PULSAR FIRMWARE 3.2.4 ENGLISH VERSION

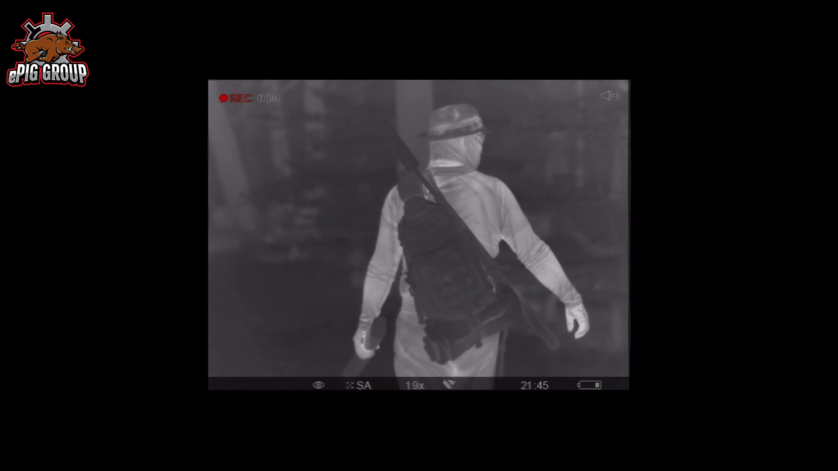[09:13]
If you look on a bright shining black and white screen you are not able to see anything with this eye for relatively long time.